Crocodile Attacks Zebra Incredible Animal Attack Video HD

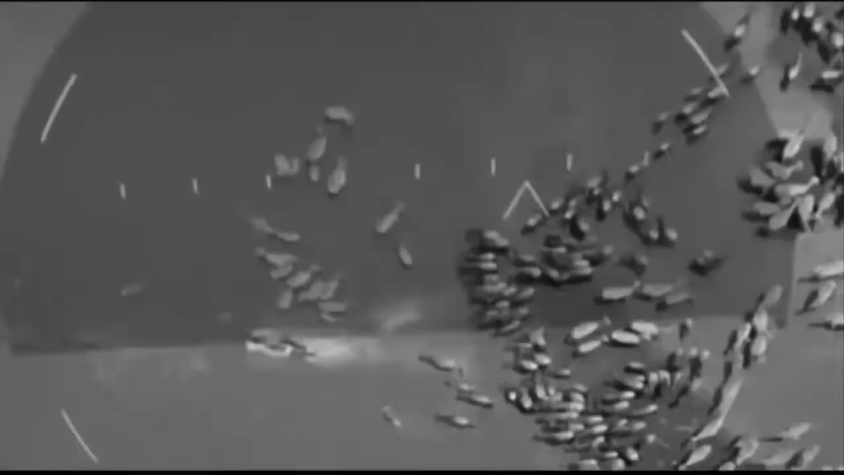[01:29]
to steer her young foal, Foxtrot 1, through his first migration.